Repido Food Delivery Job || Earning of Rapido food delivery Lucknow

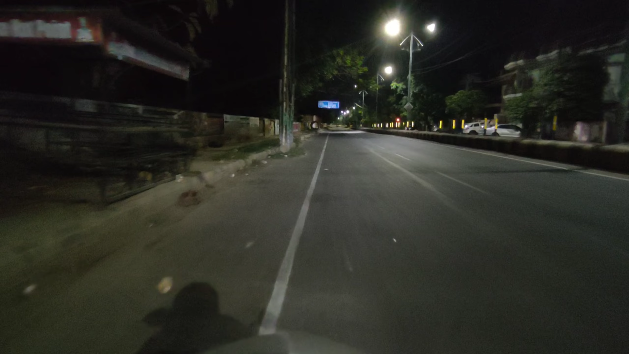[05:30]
बढ़े दोस्तों दोस्तों तीसरा ओडर जो है हम पिक करने क्लिए आ चुके हैं यह अपने यहीं पर है